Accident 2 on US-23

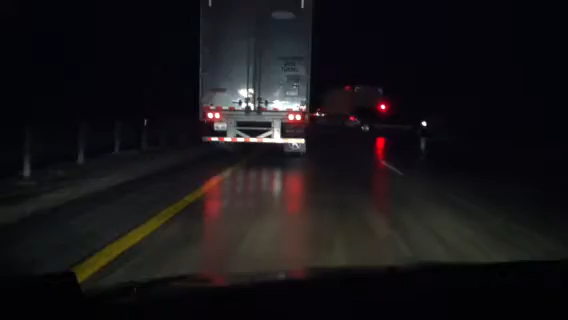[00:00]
Okay, now we're up a little bit here. Wow. And it is a semi. Took down the rail. Wow. Looks like he was jackknifed.